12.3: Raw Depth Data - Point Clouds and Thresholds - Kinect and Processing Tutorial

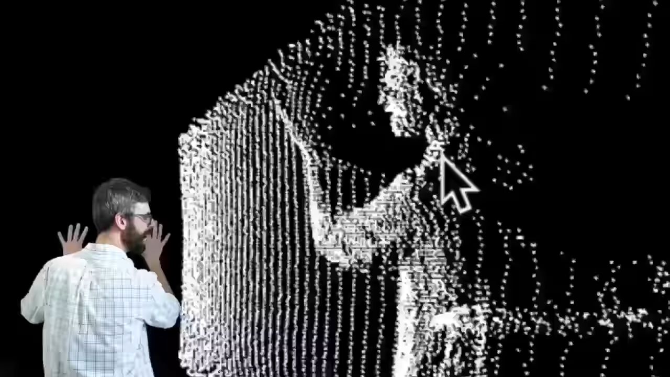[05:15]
It's funny how I can like put my hands on the wall. It's almost as if I'm distorting the wall, but really what I'm doing is I'm casting a shadow. So it's a little bit strange to see this view of me and my Kinect.
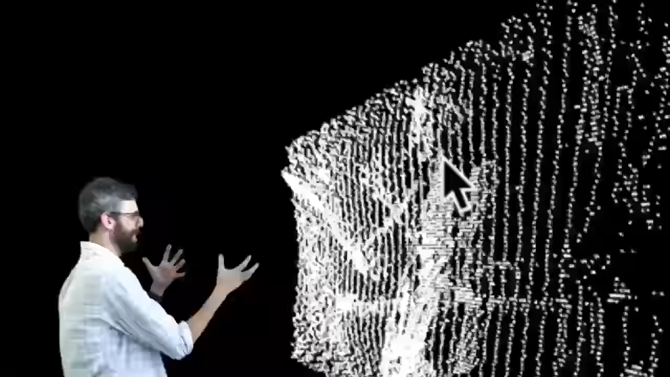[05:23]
I can like, no, I would give myself a hug.
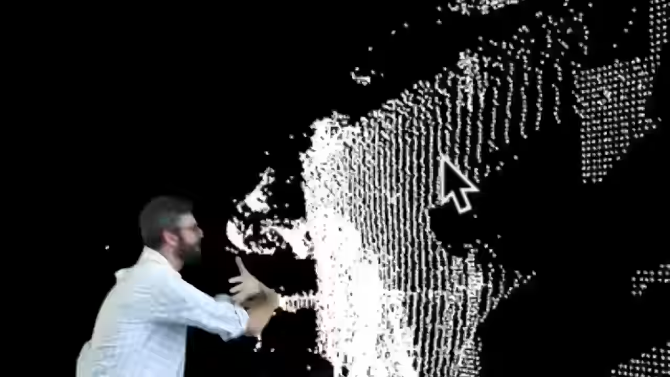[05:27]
That's a little bit weird too. I was like punching is weird, hugging, anything that you do, I don't know. Just scratch all that.
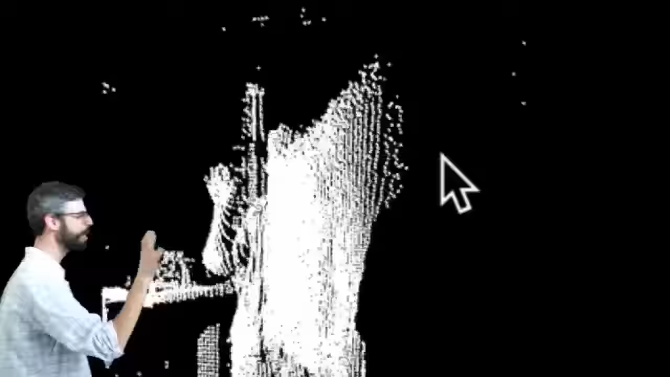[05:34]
But you can see here, this is now a visualization in three-dimensional space. So you could connect these points with lines. You could color them. There's a way of actually getting the RGB values.